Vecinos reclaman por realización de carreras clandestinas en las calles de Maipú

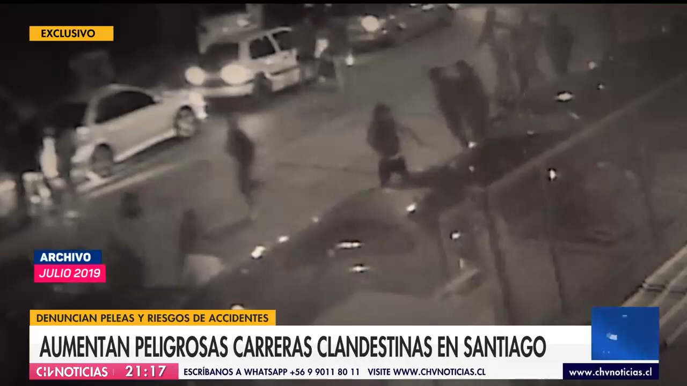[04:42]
La gente corrió despavorida. En esa oportunidad se instalaron reductores de velocidad, los organizadores los sacaron.